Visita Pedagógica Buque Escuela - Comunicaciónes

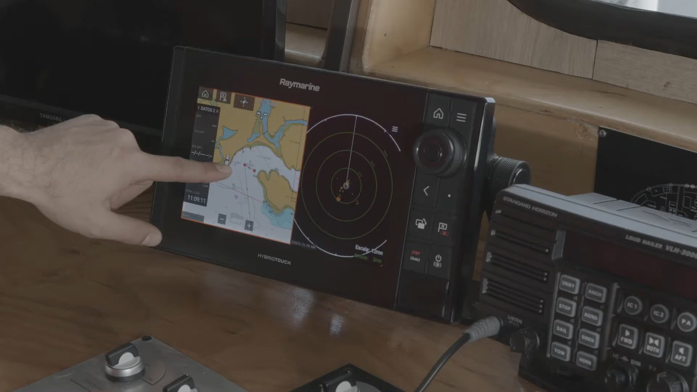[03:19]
que va a ser entregada a través del equipo de geoposición del buque.
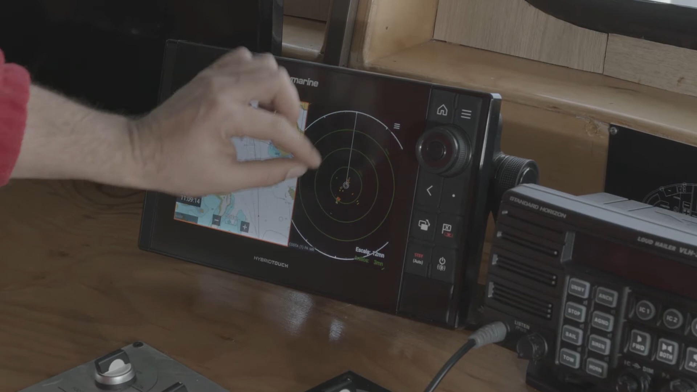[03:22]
Además este equipo de geoposición va a entregar señales directamente a otros equipos dentro de la navegación,
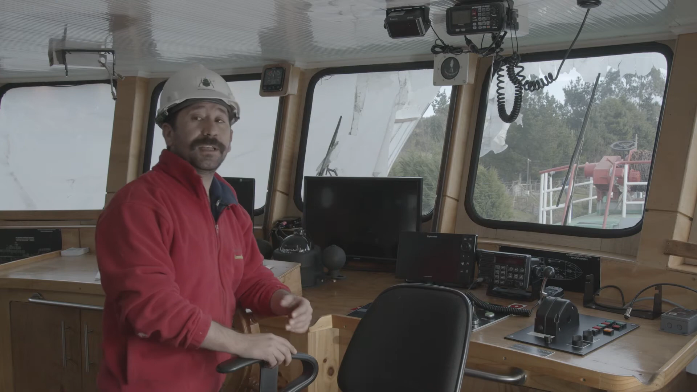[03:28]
como por ejemplo los radares y otros equipos como el AIS.
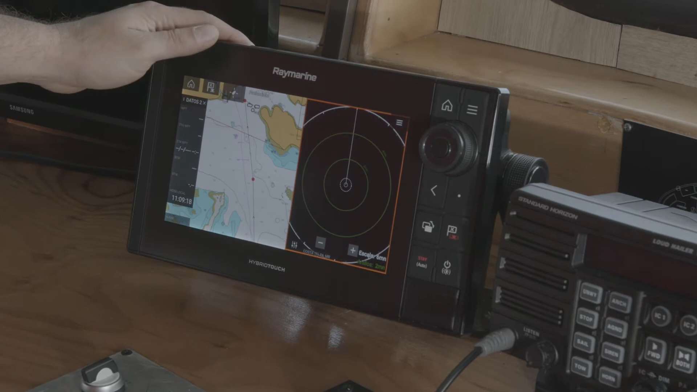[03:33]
Estos equipos de radar y AIS son esencialmente importantes dentro de la navegación en canales,
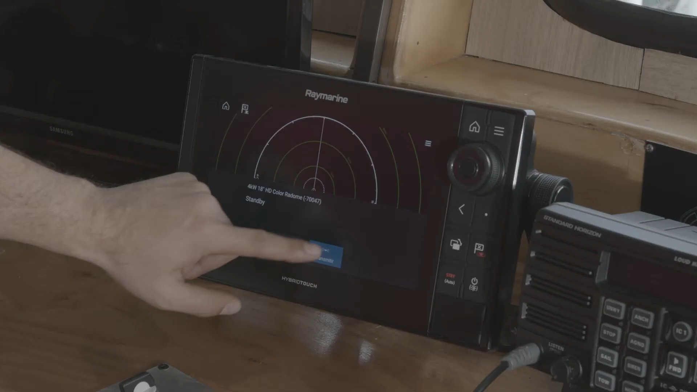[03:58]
Hoy en día el radar se
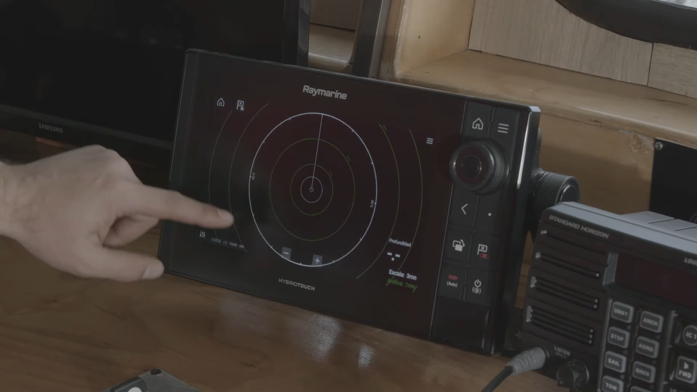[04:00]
considera dentro de los principales elementos de ayuda a la navegación para
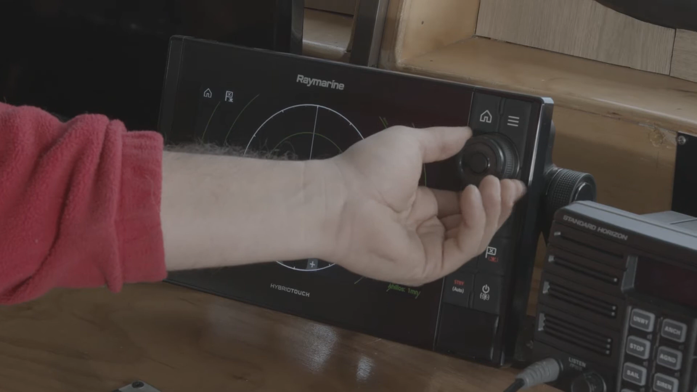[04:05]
poder realizar navegaciones de aguas interiores.
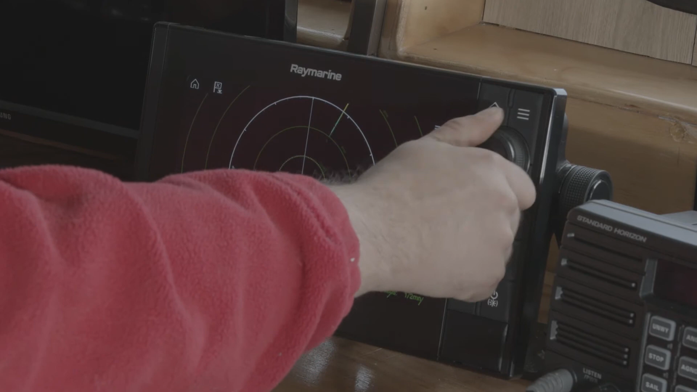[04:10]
Tenemos que tener en cuenta que los radares y los GPS son solamente ayudas.
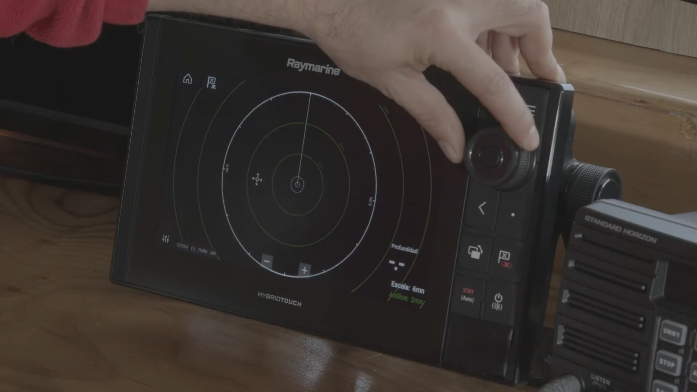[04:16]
Dentro de la legislación nacional no están considerados como elementos esenciales sino como apoyo.